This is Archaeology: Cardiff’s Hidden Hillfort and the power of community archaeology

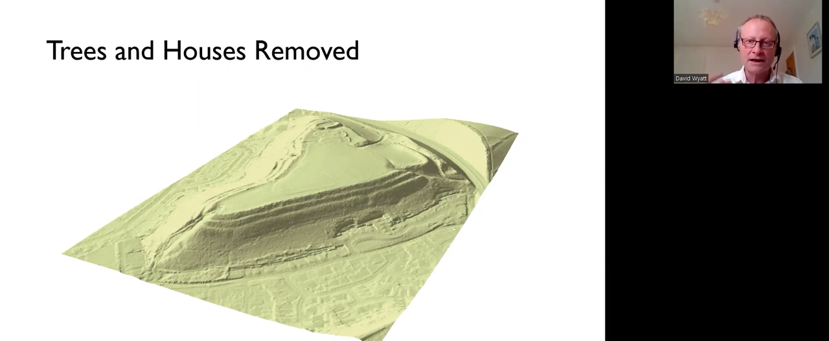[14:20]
to create their kaya, to create their community as they build it. And, you know, it is really, really a very impressive monument. And what did it look like?